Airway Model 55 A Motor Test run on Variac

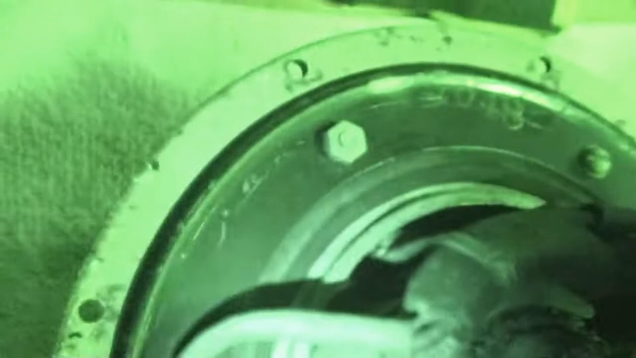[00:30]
You can see down in there and down on this side.